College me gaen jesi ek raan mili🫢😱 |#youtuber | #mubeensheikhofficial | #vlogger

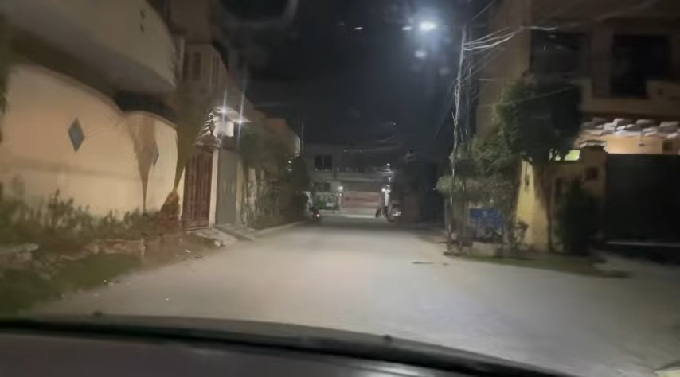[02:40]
चुके हैं हम, ठीक है, अब शादी वाले घर में जैसे आप देख सकते हैं ये सारी लाइटें वगैरह इधर लगी हुई हैं।